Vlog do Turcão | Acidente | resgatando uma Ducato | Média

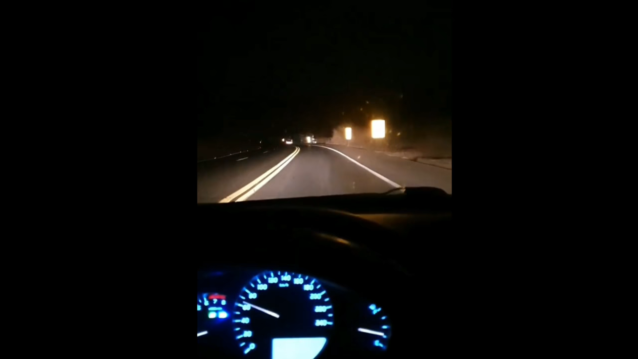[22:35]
Bom pessoal Foi aqui ó Depois desse radar Que as carretas Que se perdeu Cara Olha aí Pegou fogo Olha aí Vem aqui Olha o estrago Que fez
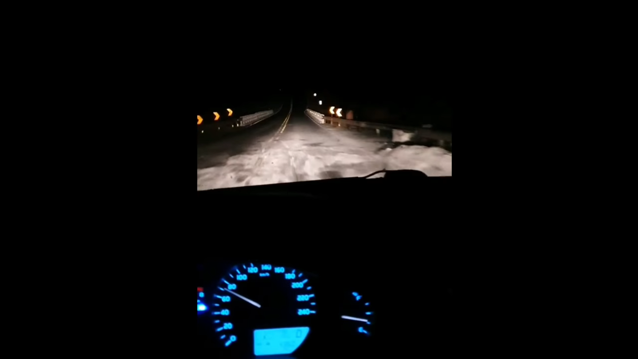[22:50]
Morreu uma pessoa Infelizmente Acho que era quem Tava no carro de passeio Não sei dizer